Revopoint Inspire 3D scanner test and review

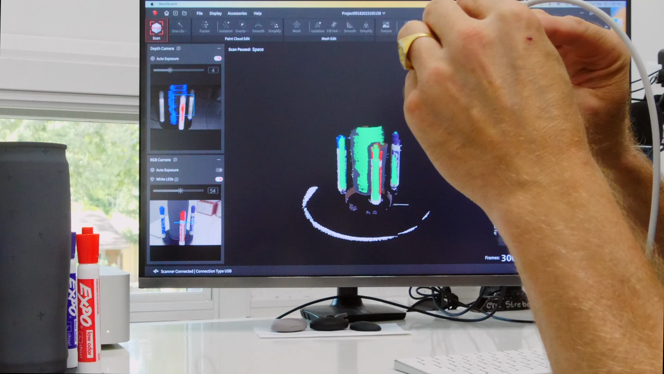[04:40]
to help me orientate the object correct.
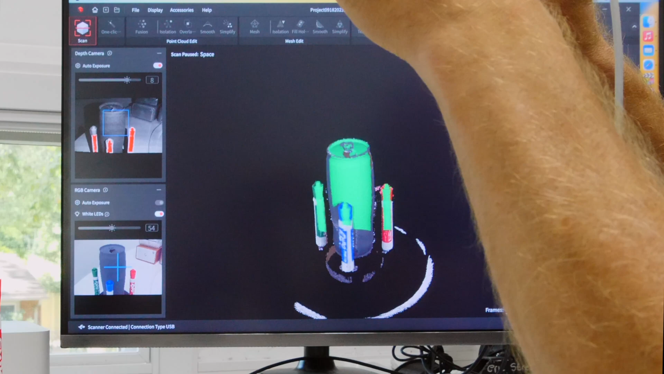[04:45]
And I'm going to scan at the top, I'm going to use the opening of the can to help me orientate that. So just a couple times around, don't overthink it.
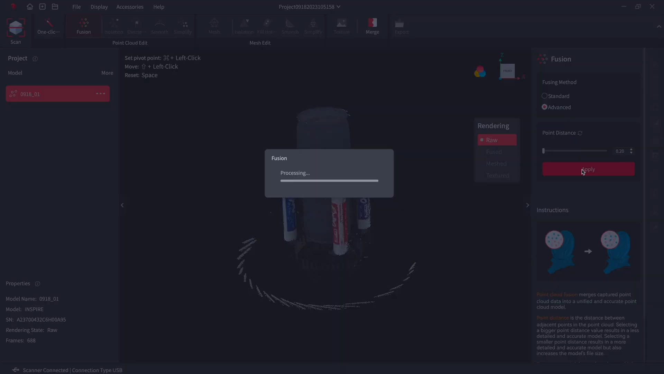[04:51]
And I'm off to cleaning
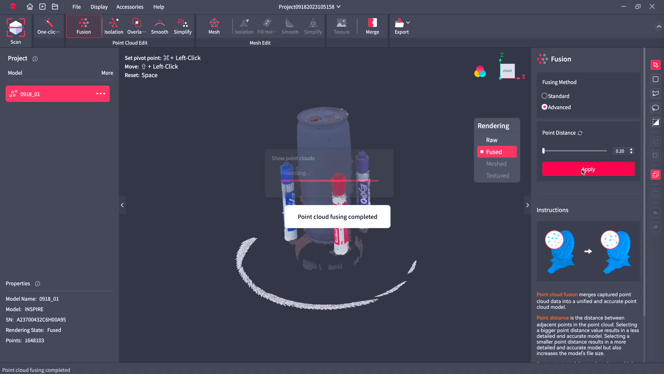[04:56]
up the extra stuff that I scanned on purpose as markers.
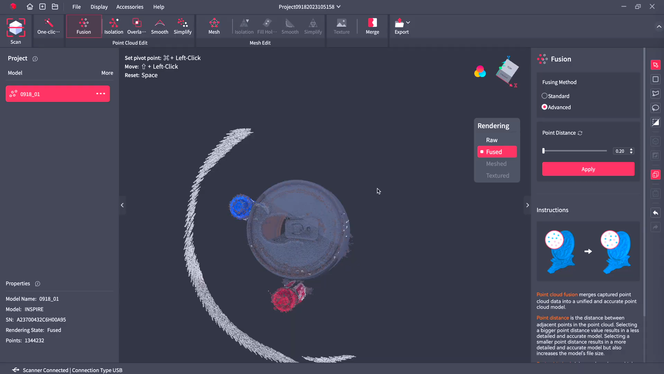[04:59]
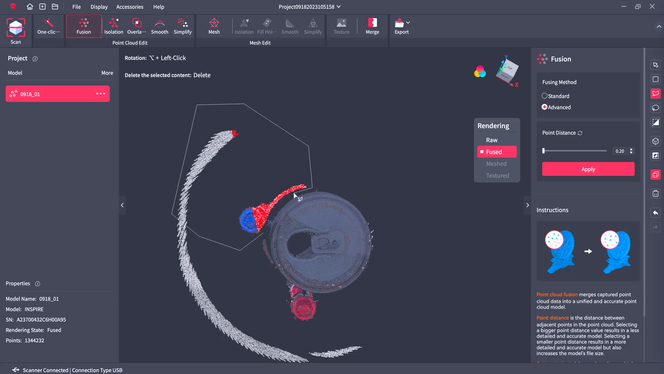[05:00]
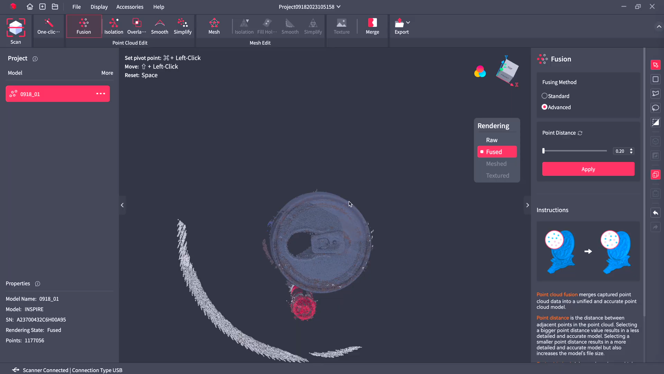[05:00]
And this is easily done in the software.